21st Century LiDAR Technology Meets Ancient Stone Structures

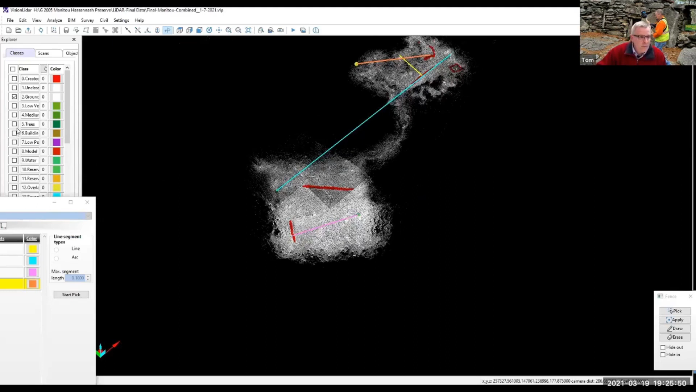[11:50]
So again, just show you what the structures look like, the sites look like with the trees on.
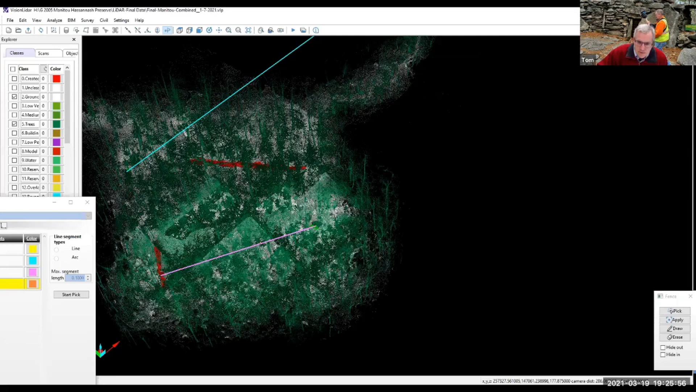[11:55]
Very dense, very difficult to see anything.
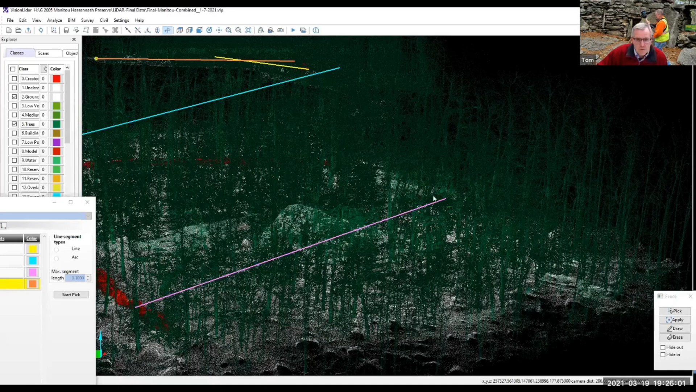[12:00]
You know, with all the rocks, it's very difficult to walk around.
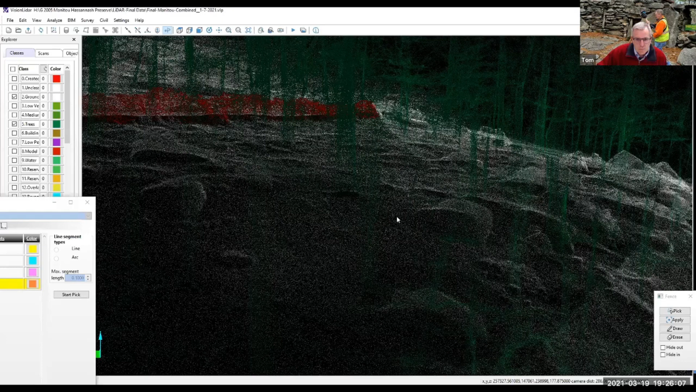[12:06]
But because of the LiDAR and the software,
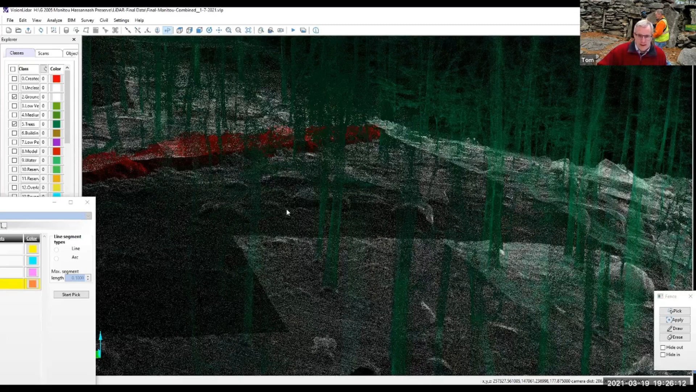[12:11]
we're actually able to make it readable and easily to investigate and research.